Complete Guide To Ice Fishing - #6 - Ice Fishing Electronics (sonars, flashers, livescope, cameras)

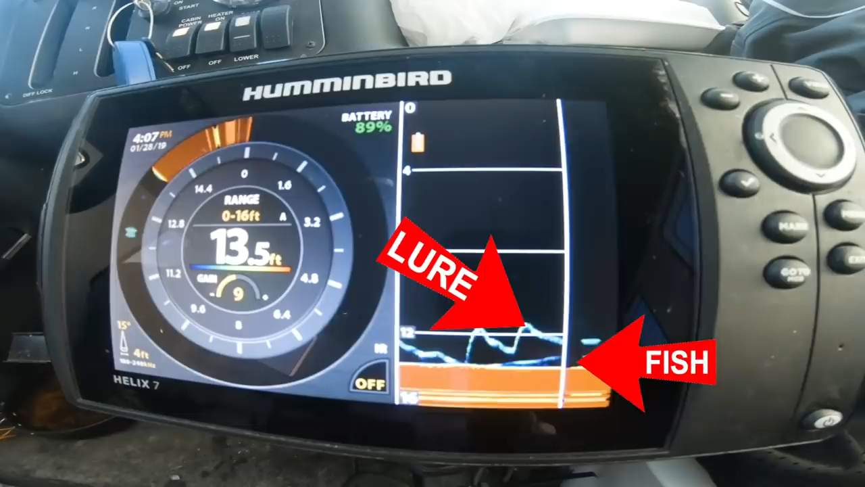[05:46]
On screen: depth 13.5 ft
you turn the camera towards me oh he's coming up I own two those we both have a fish okay that's okay we are marking two fish
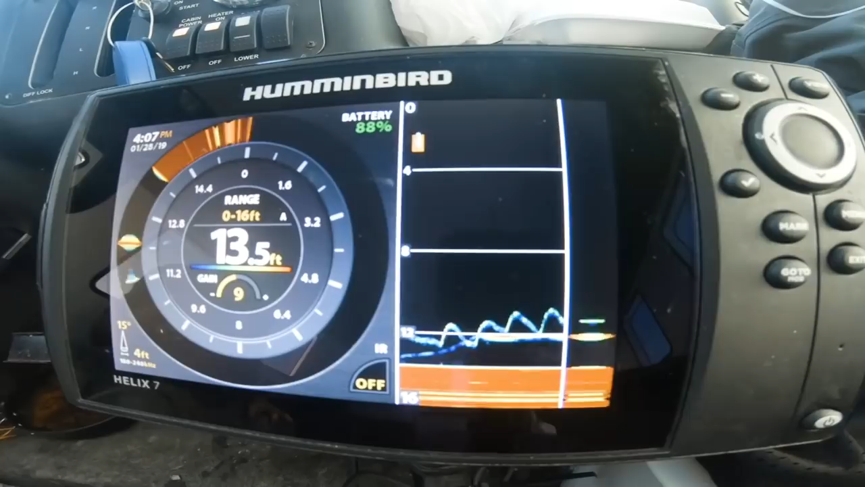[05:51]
On screen: depth 13.5 ft
here we go oh oh get the big camera get the big camera this
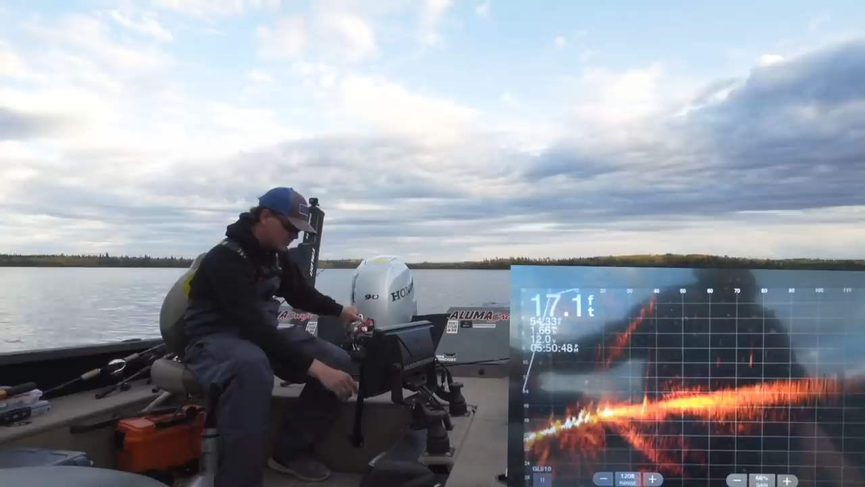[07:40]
yeah right there see those about 80 feet in front of the boat and there's three fish there so I've gotten lots of questions asked about how I have my transducer mounted for my live scope it is right on the corner here I'm casting yeah 40 feet in front of the boat first